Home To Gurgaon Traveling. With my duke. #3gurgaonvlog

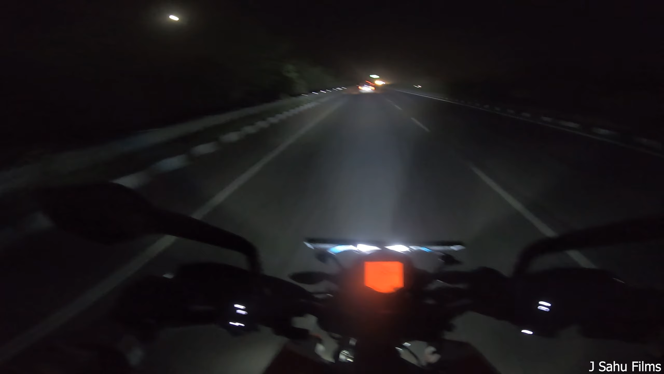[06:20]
आप सभी भी इस चांद कीते रहें चमकते रहें और हमें भी चमकाते रहें अपने स्टे पर पहुंचने ही वाले हैं बस अलग बग 10 मिनिट या 15 मिनिट मुस्किल से लगेगी क्योंकि यहां से बिल्कुली नजदी का रस्ता यह देखो दोस्तों पोलुशन मिटी इतनी खतरनाक
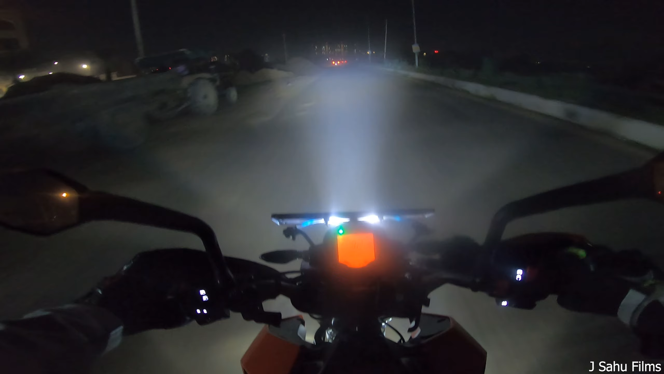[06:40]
ओ शिट यार यह तो सुकर है मैंने जैकट अगरा वगरा पहन रखा है अच्छा हैलमेट पुरा बंदोवस्त कर रहा है तो गाईज अंदरे में आपको दिख नहीं रहोगा हम पहुंच चुके हैं और देखो यहां